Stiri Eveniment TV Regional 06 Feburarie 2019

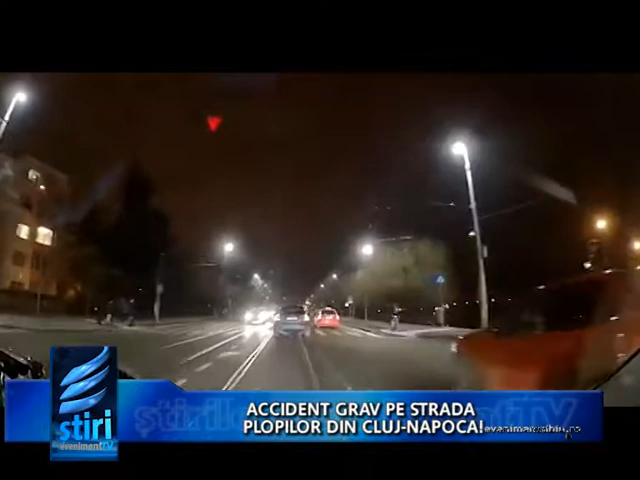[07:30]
Conform oamenilor legii, o tânără de 19 ani din Baia Mare, în timp ce conducea un autoturism pe strada Plopilor din Cluj-Napoca, ajunsă la trecerea pentru pieton din dreptul sălii sporturilor, nu a acordat prioritatea de trecere unei femei de 28 de ani din municipiul mediaș, județul Sibiu, a angajată regulamentar în traversarea drumului și a accidentat-o grav. În cauză se efectuează cercetări sub aspectul săvârșirii infracțiunii de vătămare corporală din culpă, fapte prevăzute și pedepsită de codul penal.